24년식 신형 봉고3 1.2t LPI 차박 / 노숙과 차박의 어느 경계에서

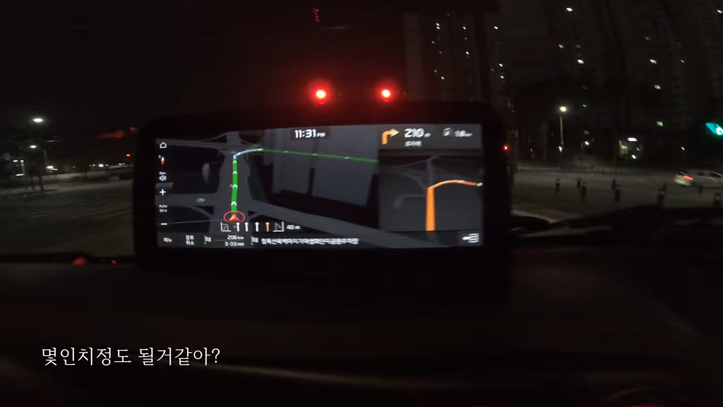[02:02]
이게 10.25인치 정도 될 거야 되게 선명하네 색깔이 그리고 이제 아래쪽 보면은 이제 이런 공조장치들이 조금 화물차스럽지 않게 뭐 예쁘게는 있잖아 이런 이 차가 더 재밌는 점은 화물차인데도 여기 C타입 충전 포트를
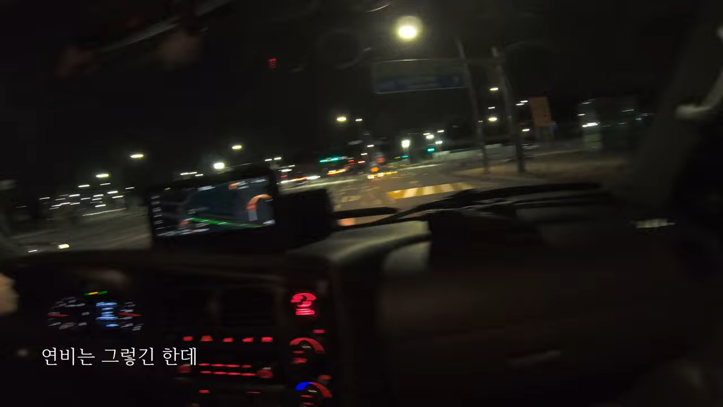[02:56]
연비는 그렇긴 한데 대신에 휘발유보다 싸다 이런 위안? 아 훨씬 싸지 지금 900원이니까 지금 그러면 연료를 충전하는 것도 한번 볼 건데 연료가 지금 몇 퍼센트 정도 남아 있을까요?
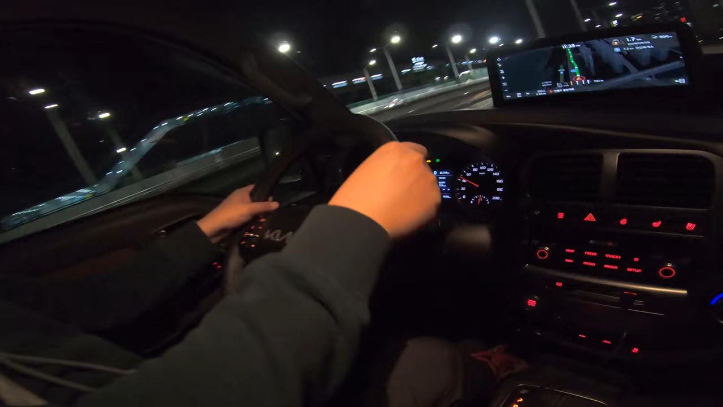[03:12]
절반 정도 남아 있는데 이제 250km 정도 달릴 수 있다고 뜨네 그러면 절반 남았을 때 250km면 풀충 했을 때 한 600km 정도 가는 건가? 한 500km 정도 남아 있을까? 500km 조금 안 되게 갈 것 같아 정직하네 아 이게 어떻게 쓰느냐에 따라서라 이게 또 연비가 또 안 좋은 게 원래 이제 공차 상태에서는 7km가 조금 넘게 나오는데
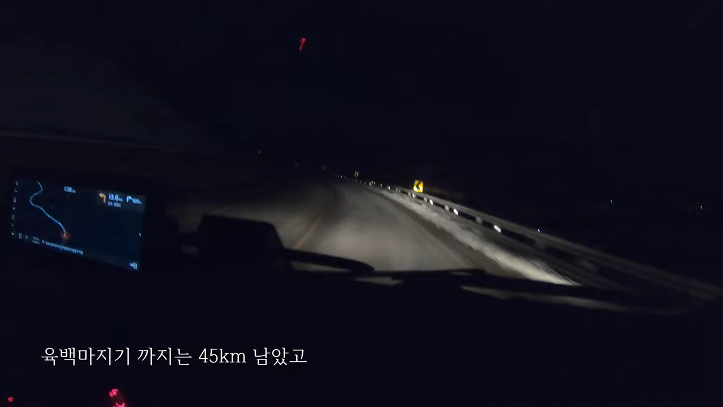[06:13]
600맞이기까지는 45킬로 남았고 현재 시간은 새벽 1시 36분 건물이 있긴 있어 여기 짜장면 어떻게 시켜먹으냐 짜장면 안 들어
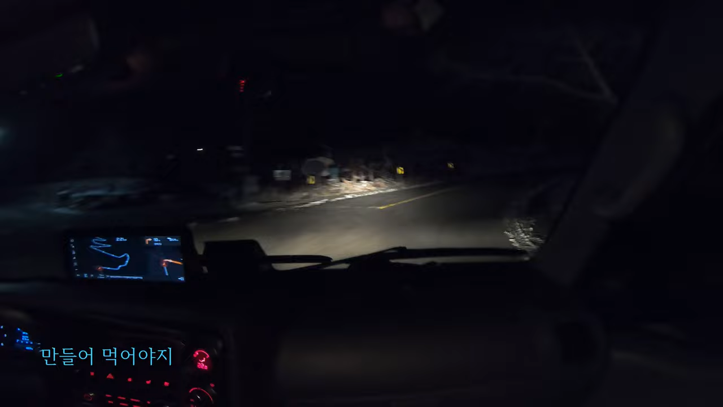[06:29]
먹어야지 농사 재어서 저 도깨비대 거긴 봤었어 청옥산 도깨비대 여기도 운전 조심해야 돼 잘못하면 우리가 도깨비대 아하 오우야 와 이거 바닥 야 방금 바삭한 거 봐 바삭 소리 난 거 봤어? 응 이거 조심해야 되겠다 응
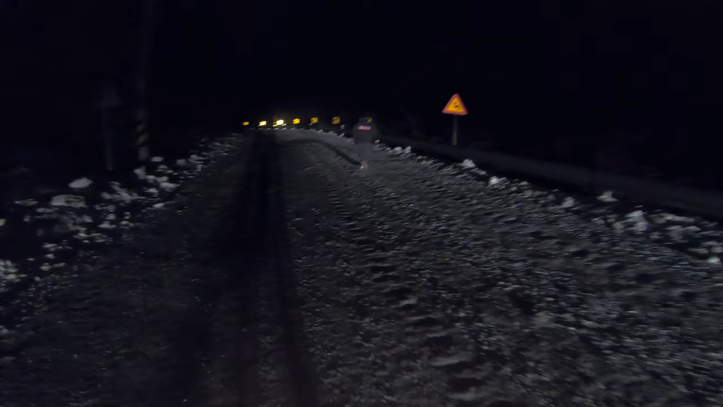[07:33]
내려올 때도 문제여 야 이 부분이 너무 위험한데